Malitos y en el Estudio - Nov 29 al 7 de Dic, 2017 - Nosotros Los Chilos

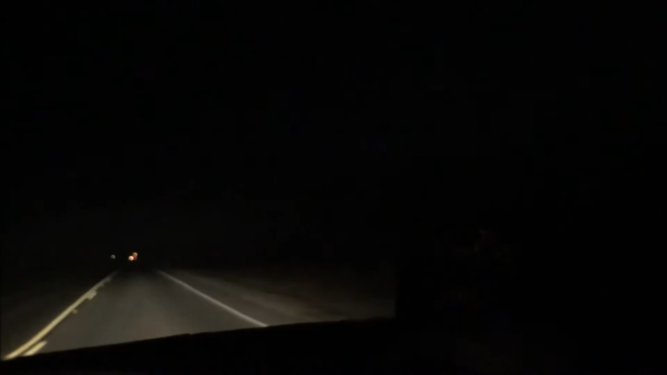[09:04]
no se ve nada de este lado tampoco se ve nada es pura siembra y bueno aquí